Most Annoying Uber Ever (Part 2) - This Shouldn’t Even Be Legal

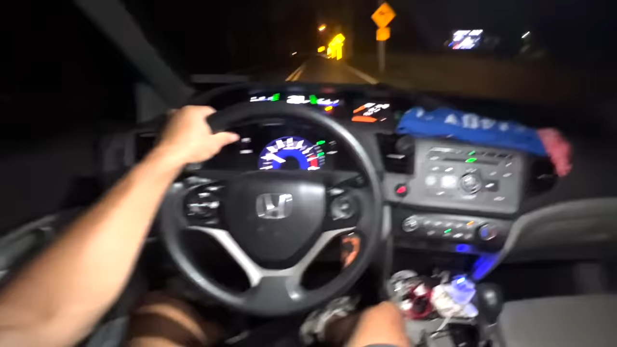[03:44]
Out of nowhere, I see this squirrely little arm reaching around my midsection, a general area that has in it my steering wheel, wallet, and balls.
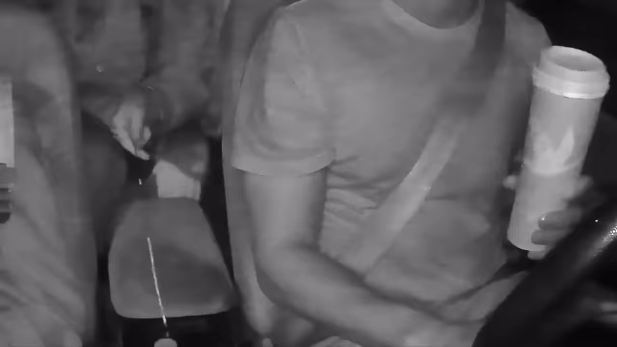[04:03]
And you can see an ever so slight instinctual jolt
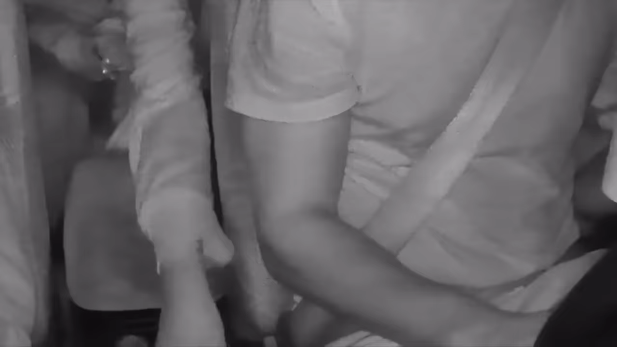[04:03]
in my arm before I realized she was going for the car charger.